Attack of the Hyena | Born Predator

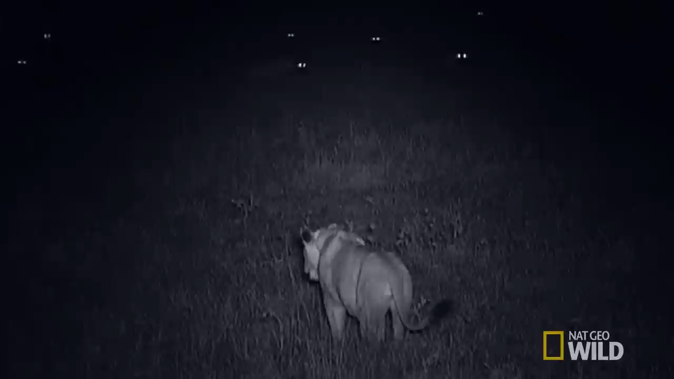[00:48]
in numbers often gives them the upper hand against lions and a clan of hyenas certainly
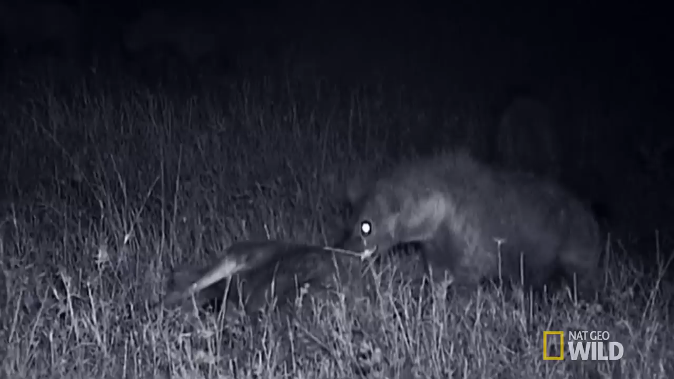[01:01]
wouldn't hesitate to take on a single lioness and her cub if Niata decides to defend her kill Moja's life will be in danger